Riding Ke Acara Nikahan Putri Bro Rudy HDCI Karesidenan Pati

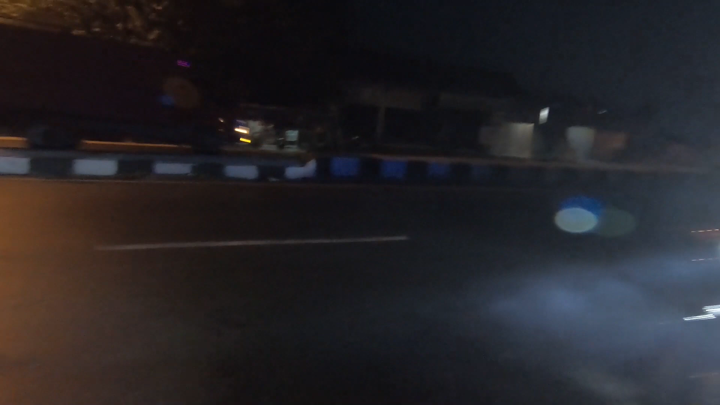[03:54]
Yuk. Lanjutkan perjalanan.
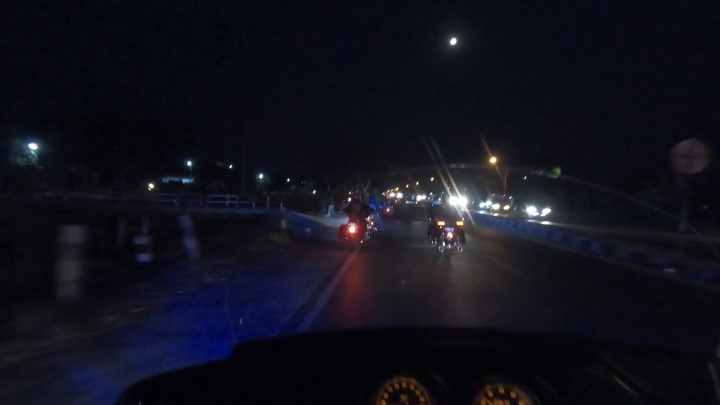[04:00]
Motornya kok berhenti lagi? Berhenti lagi.
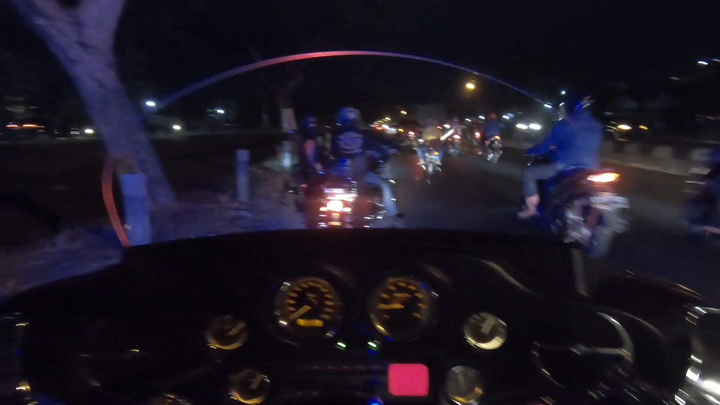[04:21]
Ini dah. Oh, tugel ya? Tugel. Kejeklong-jeklong mungkin ya?
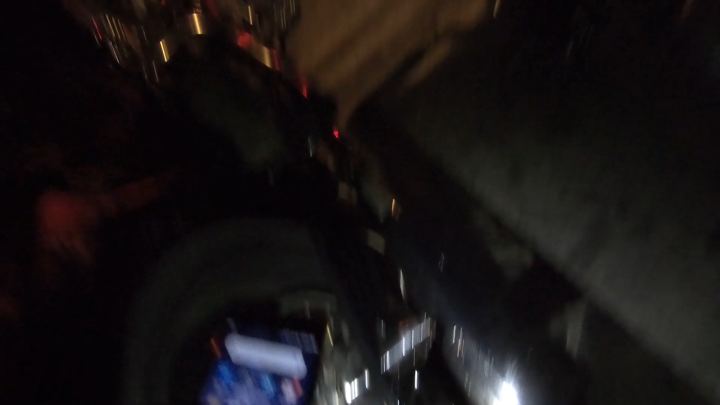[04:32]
Patah.
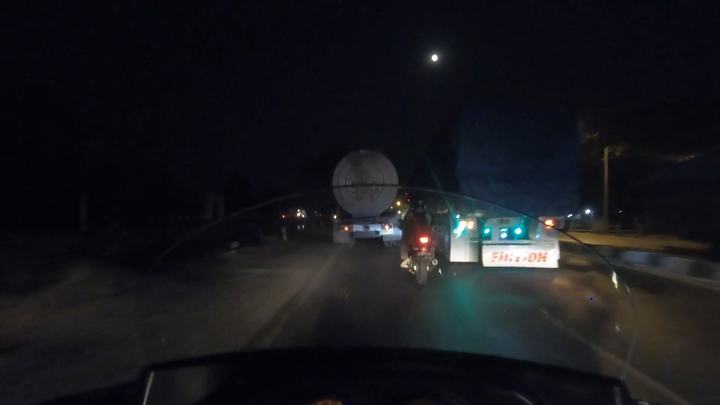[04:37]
Dan kita tinggal berdua, aku sama Mas Dandan yang di belakang.
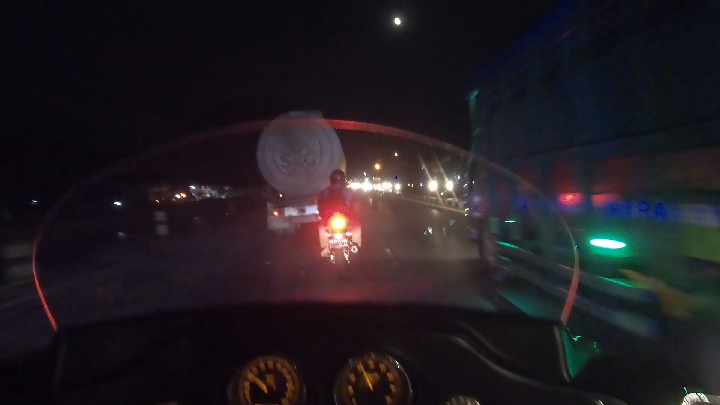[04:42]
Lainnya sudah di depan, mari kita kejar. Kita telah sampai di rumah dari Om Rudi.
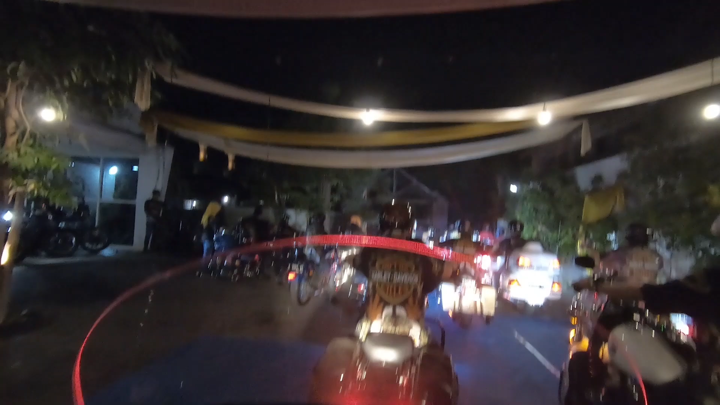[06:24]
Oh, motornya banyak nih. Motornya banyak karena dari HDCI Semarang aja tadi ada 8 motor. Ada 8 motor.
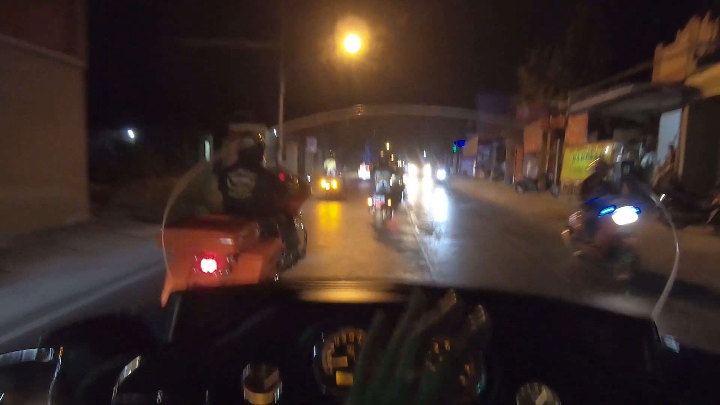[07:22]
Yang kedua, kalau yang pakai hidrolis bisa nyeplos.
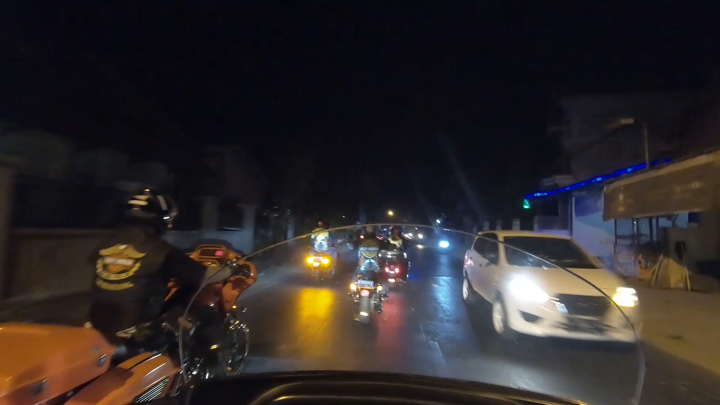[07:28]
Ini harusnya agak kenceng dikit nih. Oh, ternyata deket sekali tempat untuk resepsinya.
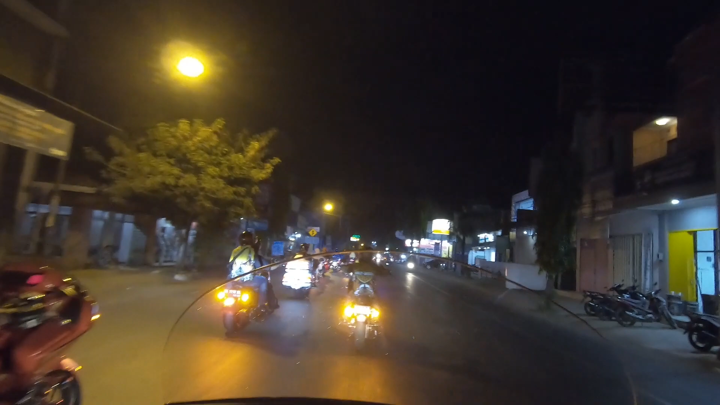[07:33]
Ternyata deket kok. Jadi keluar dari Kalinyamatan. Nah, ini kanan udah sampai. Kanan udah sampai.
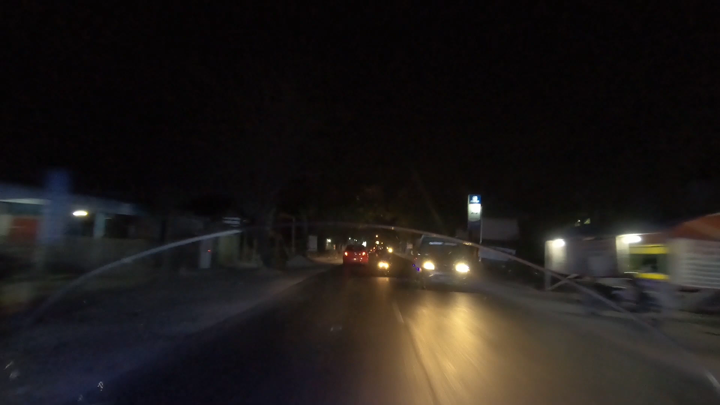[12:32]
sudah perjalanan pulang ya Om Rey ya. Ya. Kita ini sampai di daerah Trengguli. Kita sampai Trengguli, kita mau pulang. Om Rey, ngantuk ra?
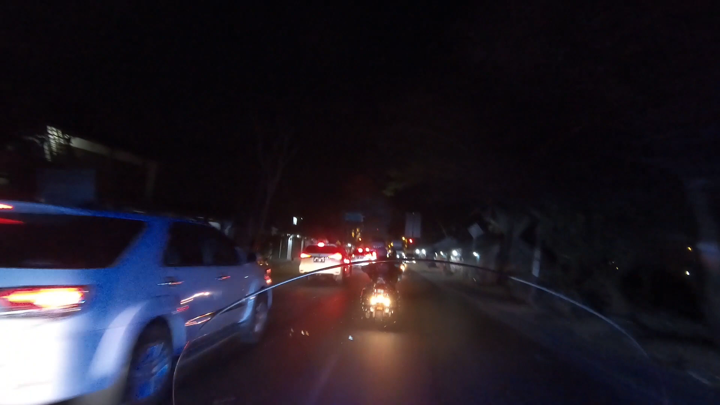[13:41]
Gitu. Influencer. Awas, stop. Awas. Hati-hati ya, berikan jalan. Transformer jalan. Itu di depan, Transformer.
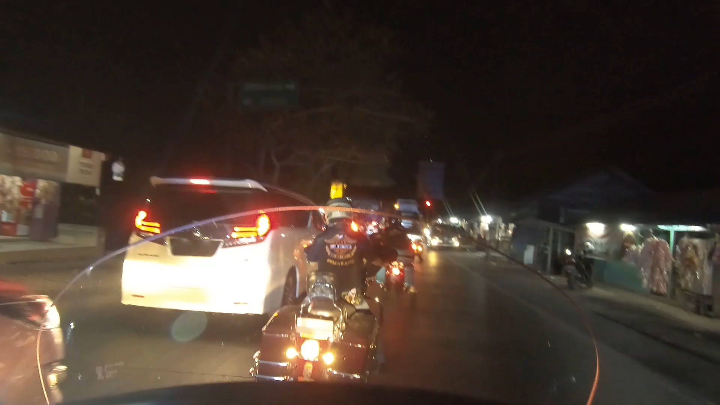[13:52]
Ada Optimus Prime, hati-hati. Optimus Prime.
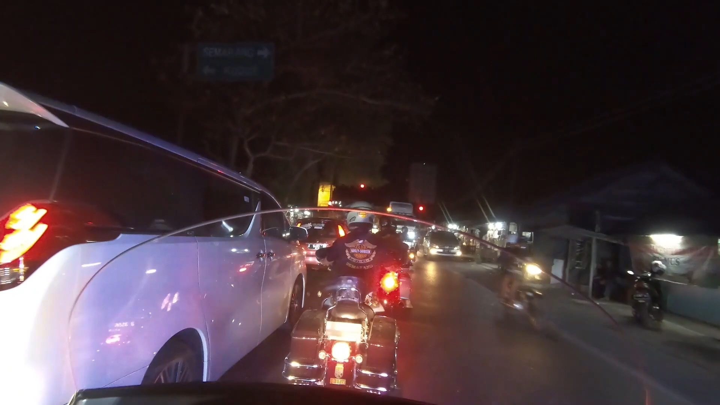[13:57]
Optimus Prime.
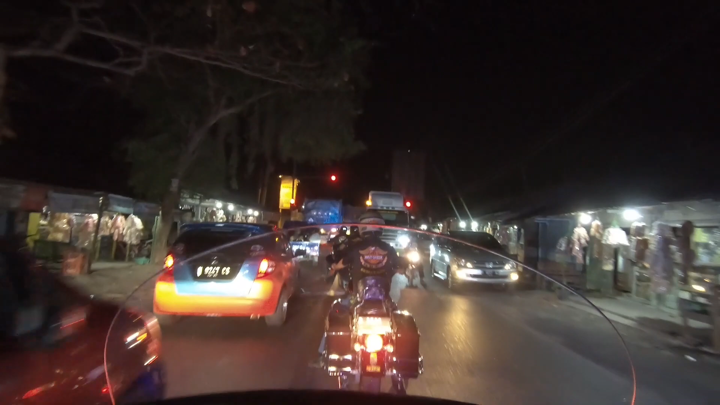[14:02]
Optimus masuk dulu, kasih dulu dia masuk, oke. Masuk. Masuk dulu.